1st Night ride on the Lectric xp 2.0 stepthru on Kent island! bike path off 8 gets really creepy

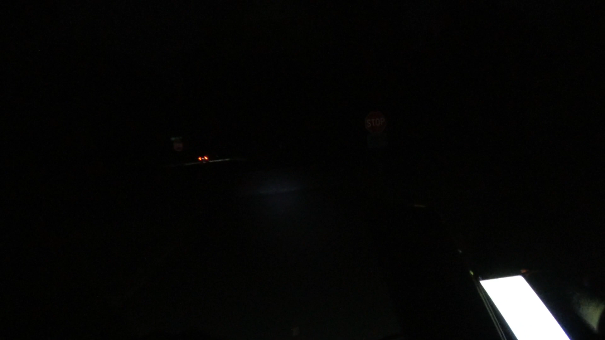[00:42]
Oh, what's this? Not going to check that out. Now, I'm going to see on the path.